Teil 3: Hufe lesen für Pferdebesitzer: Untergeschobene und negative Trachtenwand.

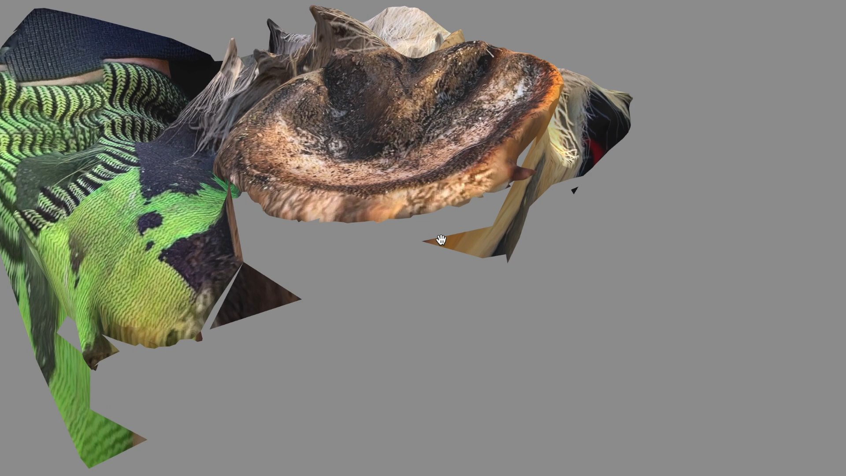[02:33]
kann das mal so ein bisschen drehen und man erkennt eigentlich auch schon die schiefe dieser fläche hier
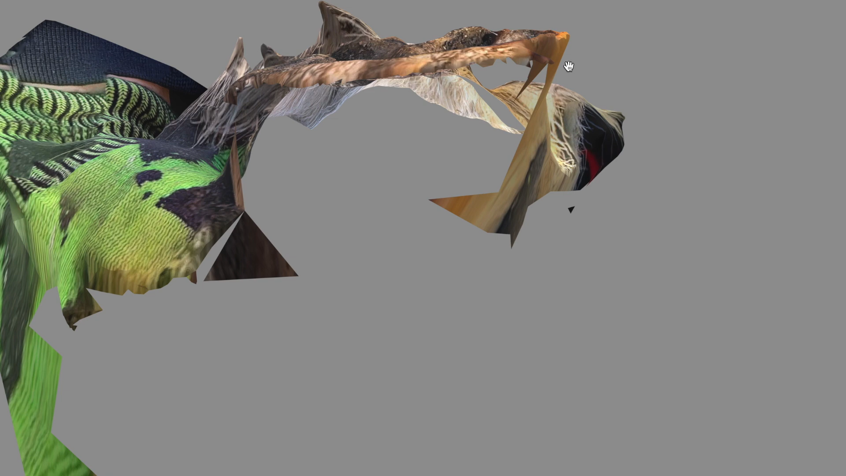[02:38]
sieht der bereich ist höher länger und der ist kürzer und jetzt kommt eigentlich das entscheidende
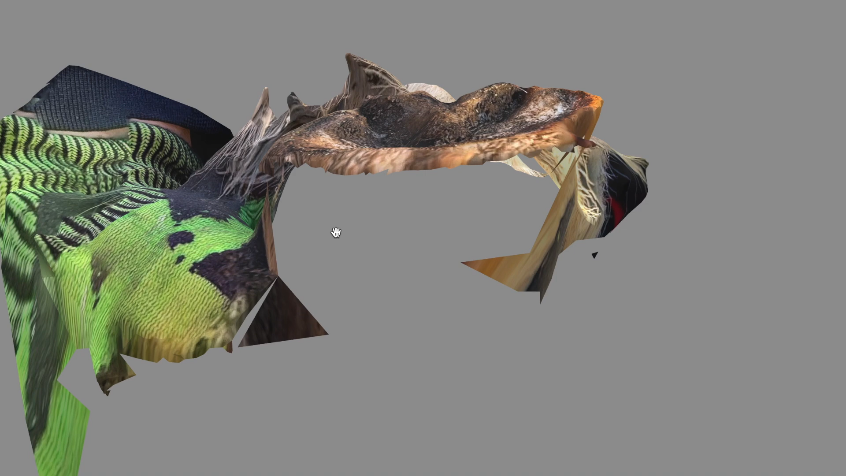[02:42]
wir drehen das ganze mal und schaut mal jetzt könnt ihr ganz gut
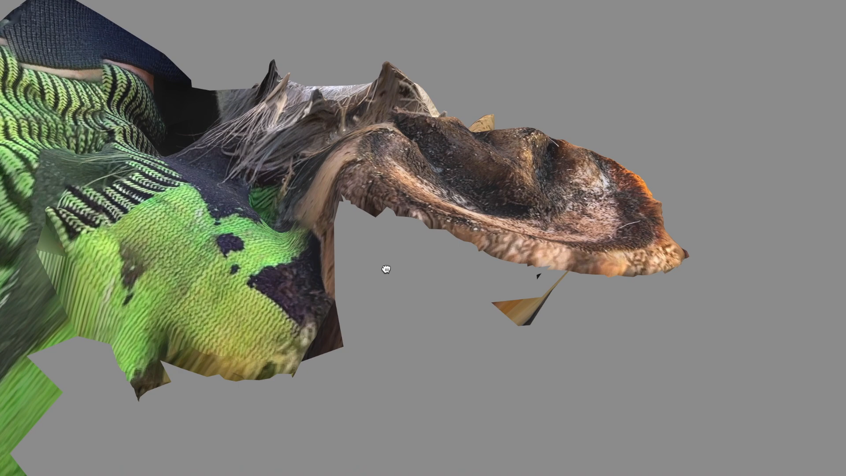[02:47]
hier erkennen an dem schwung wie sich diese trachten wand wirklich nach
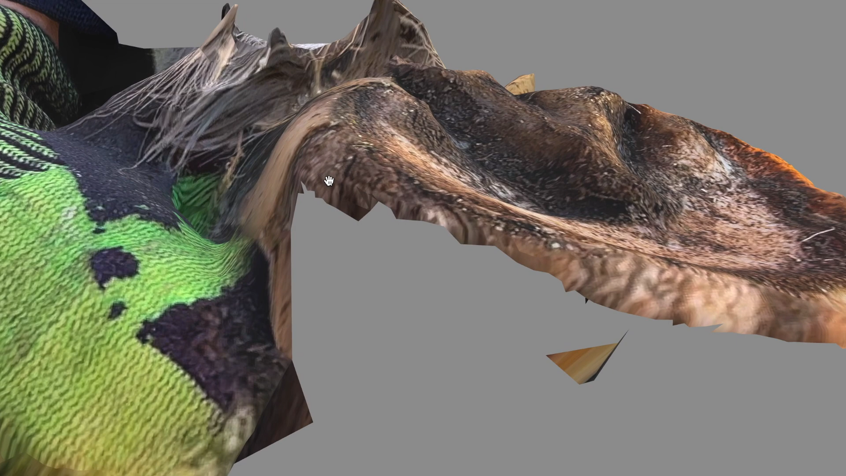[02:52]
innen schiebt wie diese ganze wand sich unter den huf schiebt hier ist glaube ich sehr gut zu erkennen wie eine untergeschobene trachte aussieht